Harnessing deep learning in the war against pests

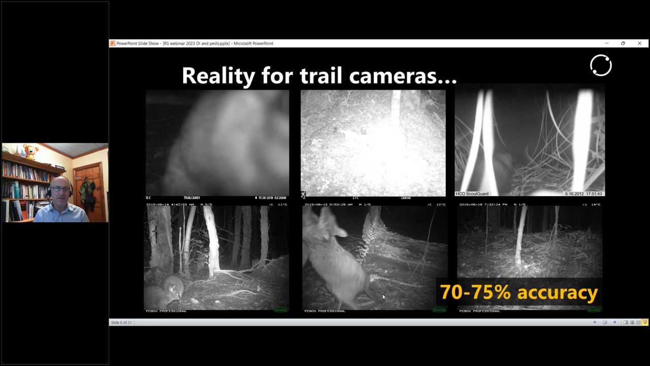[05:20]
basically the imagery is so diverse that the accuracy typically is much much lower say around 70 to 75 percent and that's just not enough accuracy for us to be able to rely on it. The problem is that with all of these